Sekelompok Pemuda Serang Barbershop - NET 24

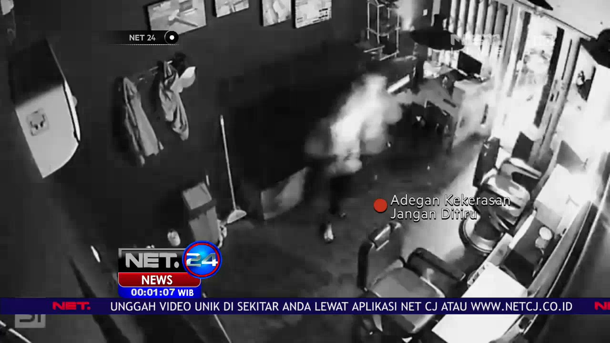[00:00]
Inilah rekaman CCTV saat sekelompok pemuda menyerang barbershop yang berada di jalan Raden Sanim, Tanah Baru, Depok, Jawa Barat.
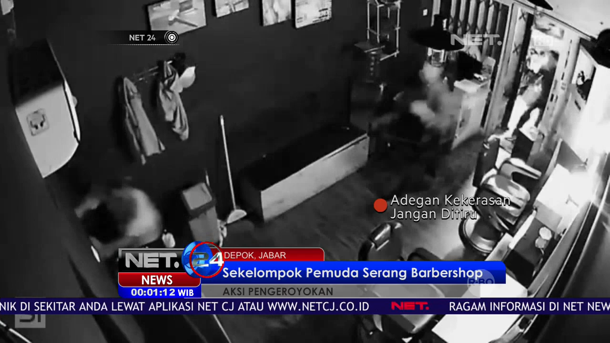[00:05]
Mereka menganiaya sejumlah pekerja barbershop.
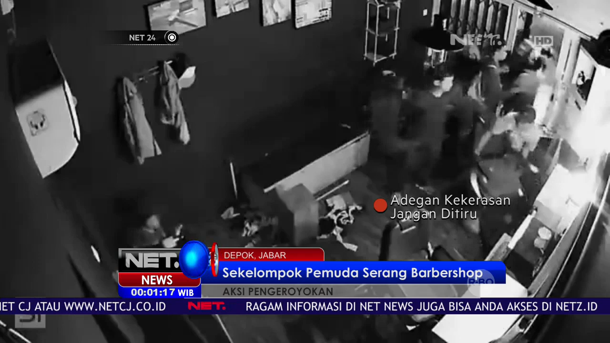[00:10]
Tidak hanya sampai di situ, sekelompok pemuda ini juga merusak barang-barang di barbershop tersebut.
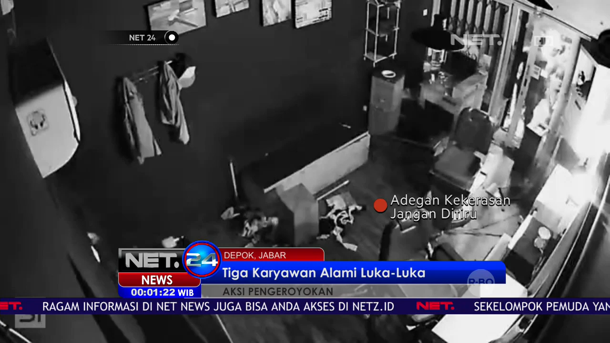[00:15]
Ya, penyebabnya sederhana, pelaku tidak terima karena korban menatap pelaku. Peristiwa terjadi tengah malam saat barbershop sudah tutup.